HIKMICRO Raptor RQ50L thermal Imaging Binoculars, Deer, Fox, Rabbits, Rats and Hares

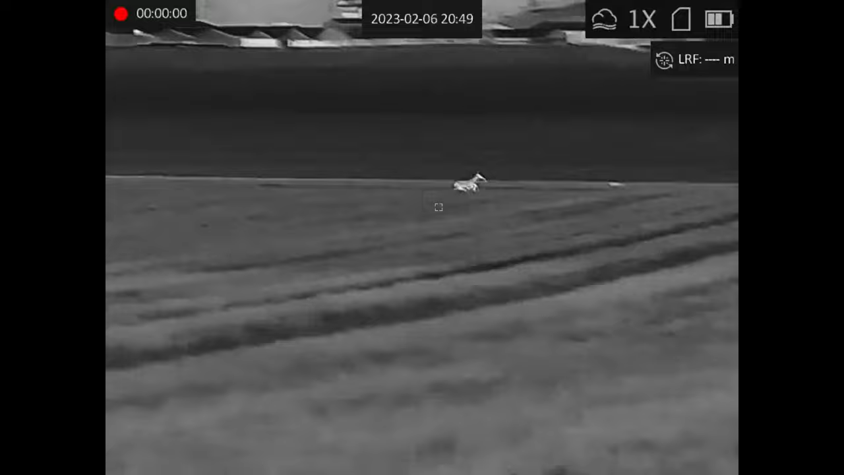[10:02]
This clip illustrates the smooth 25Hz refresh rate on screen with the Rodeo running in to meet its family unit.
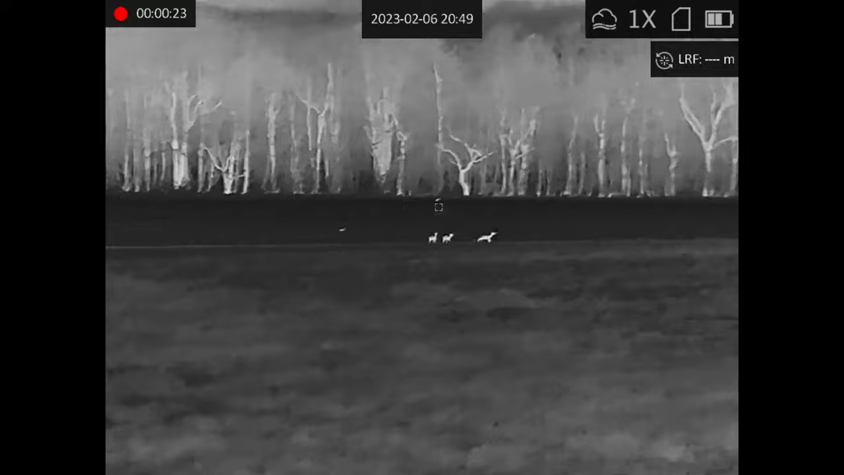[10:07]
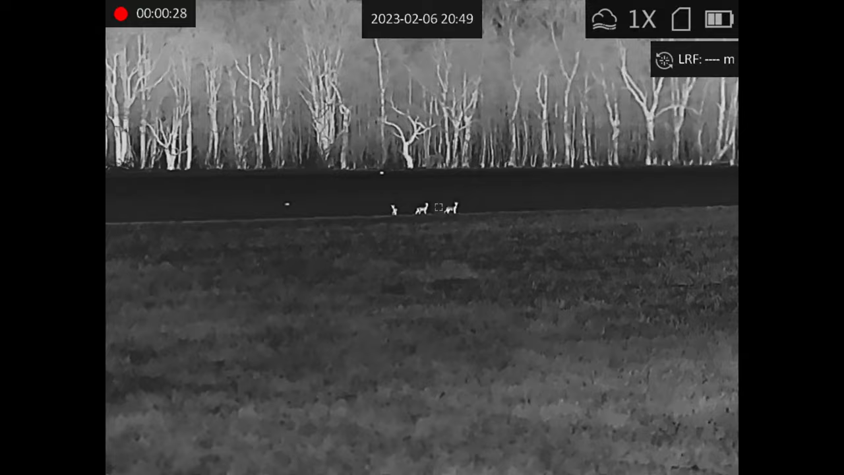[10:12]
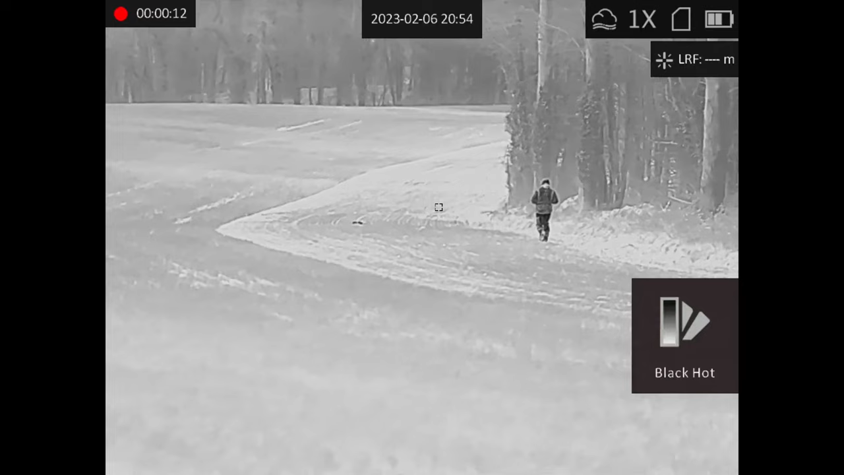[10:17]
This is a simple bit of scale on screen, a six foot tall, 183cm man going to collect quarry down at 137m.
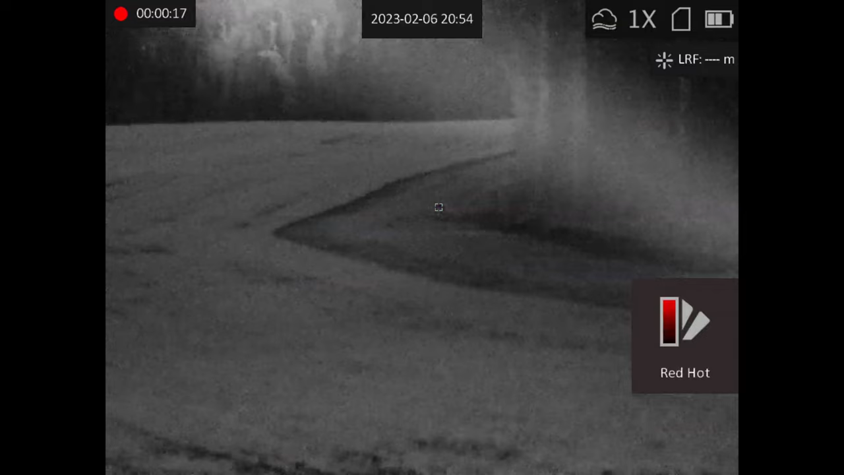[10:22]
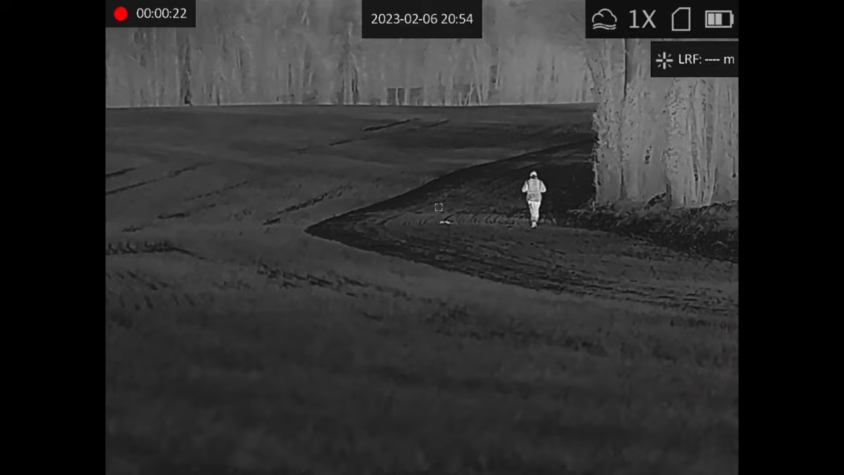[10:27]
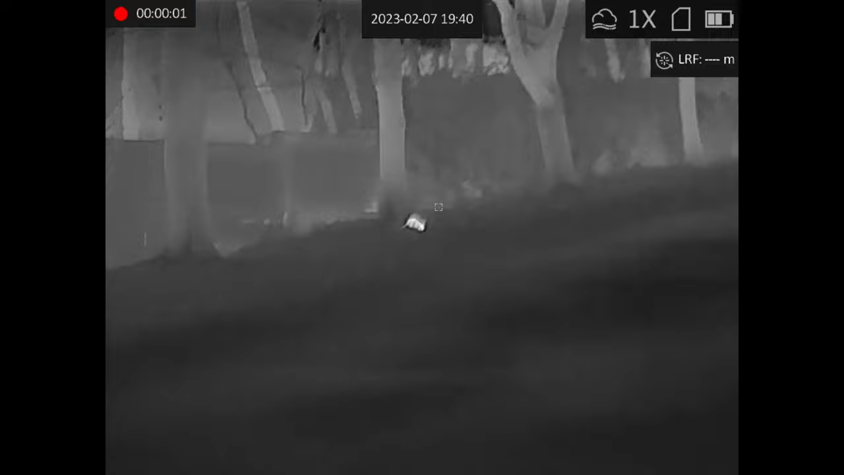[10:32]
Another rat, this time at 36m.
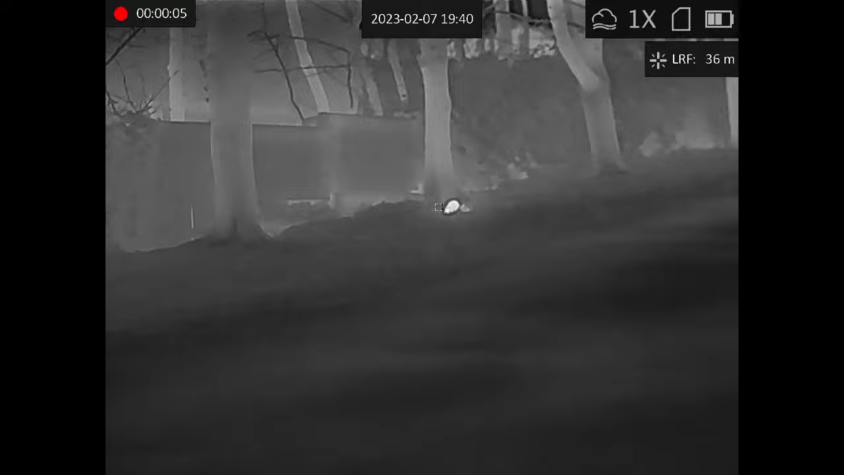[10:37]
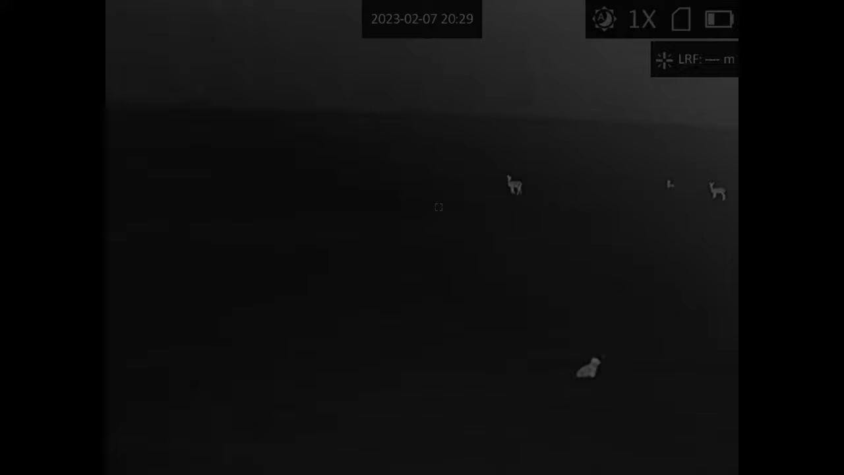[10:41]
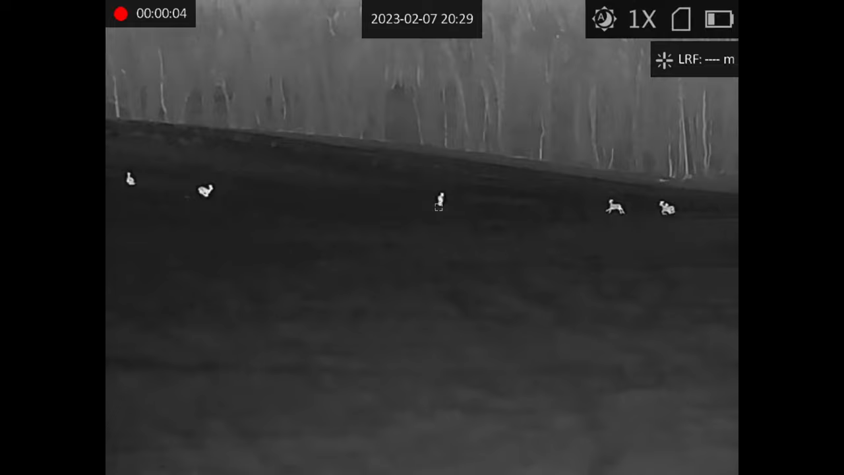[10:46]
Two family groups of roe deer gave the laser rangefinder a good test past 200m with a close
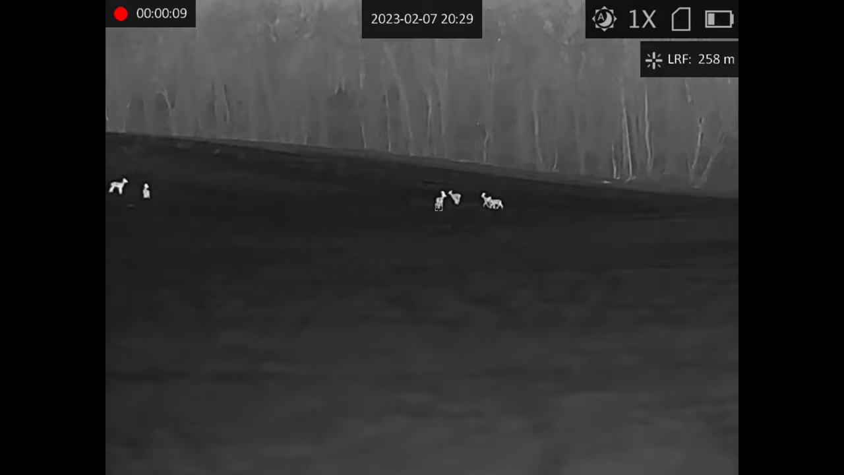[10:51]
in hair at 66m for an additional trial before ranging the fallow against the tree line 740m away. The rangefinder is rated out to 1000m.
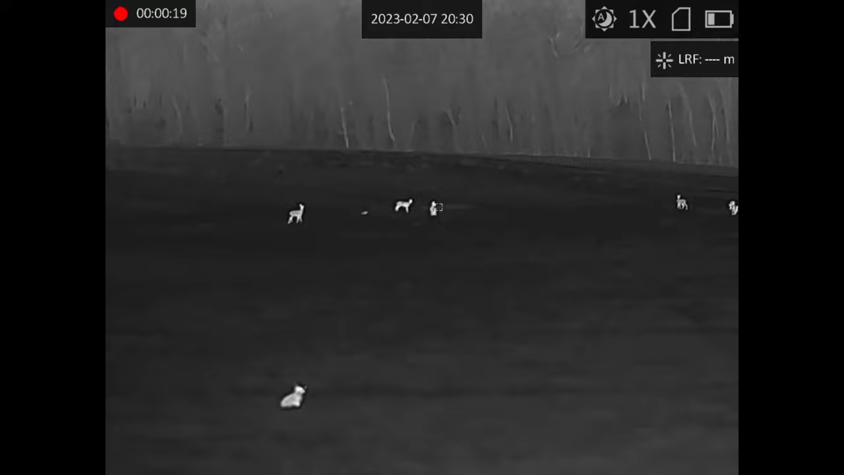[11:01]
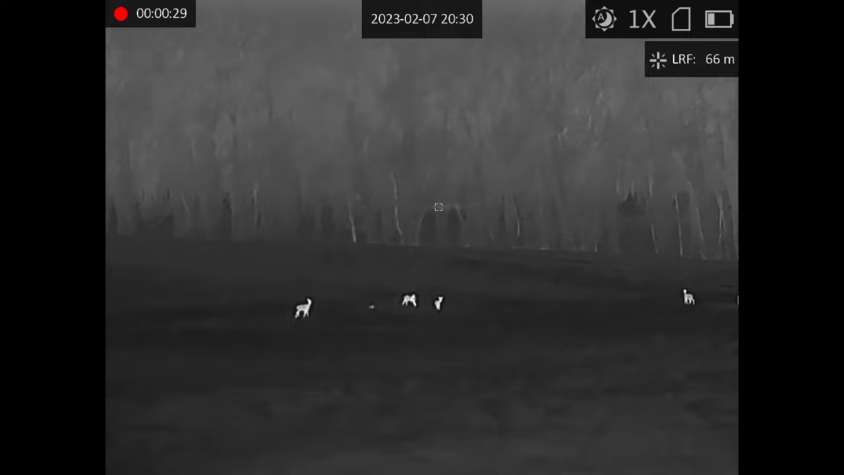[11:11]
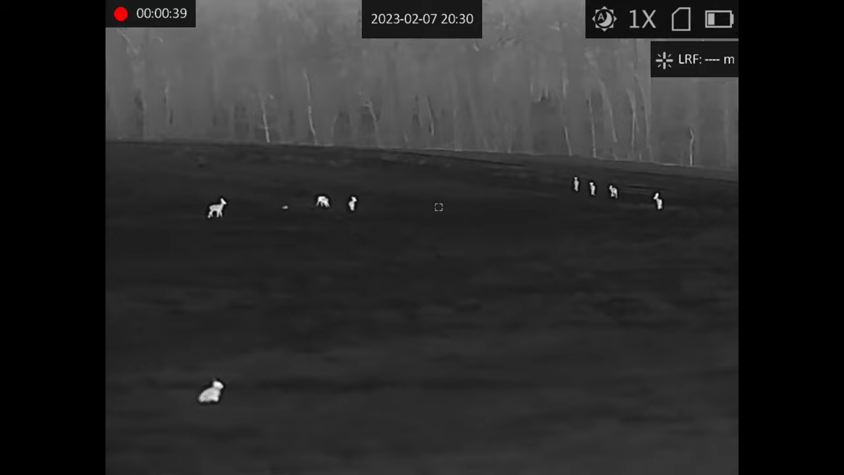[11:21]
I got four hours of use with 50% of the battery charge remaining on the internal display.
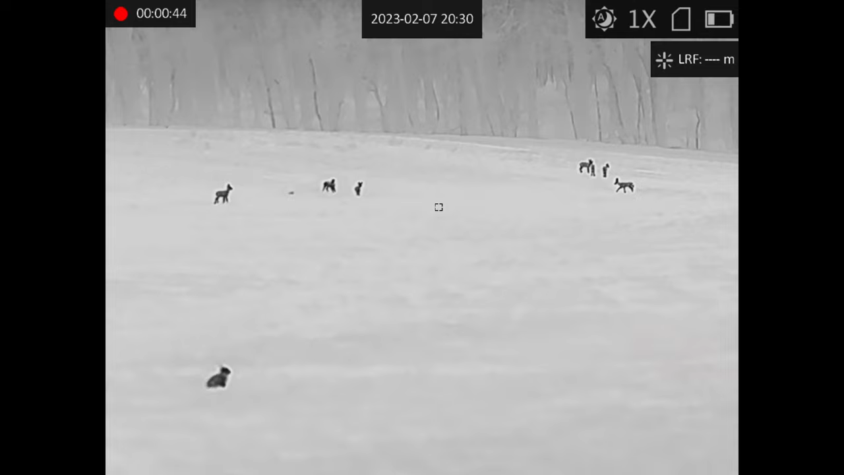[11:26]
Sound and video recording was easy with tactile button presses as were the rest of the controls that responded without any lag or crashed firmware.
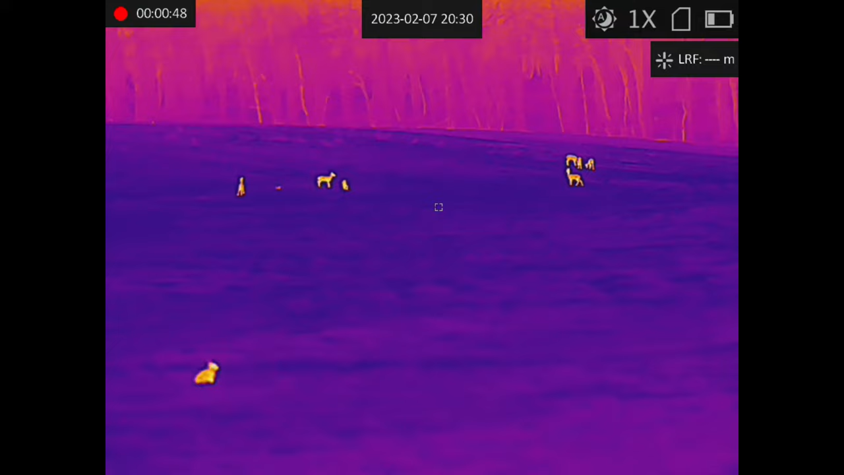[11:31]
Storage capacity for stills or video is 64GB which was plentiful for my requirements.